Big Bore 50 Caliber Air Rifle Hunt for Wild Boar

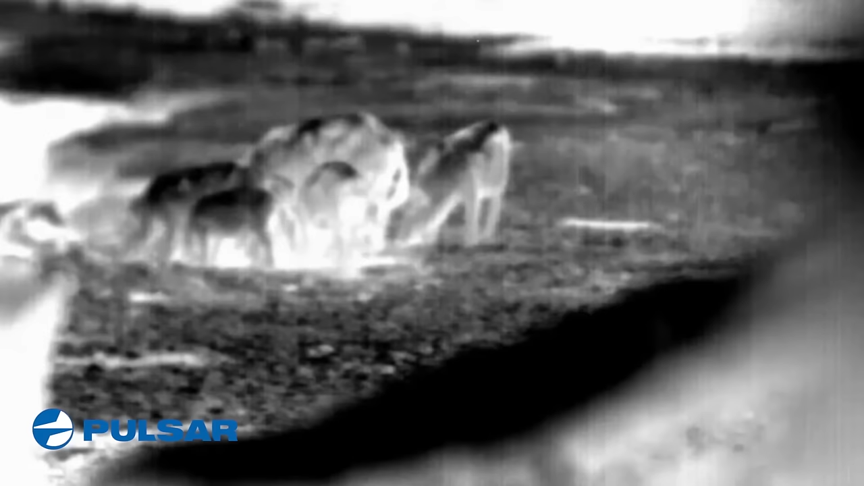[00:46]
With as many hogs on this property as there are, I'm able to wait for the perfect one.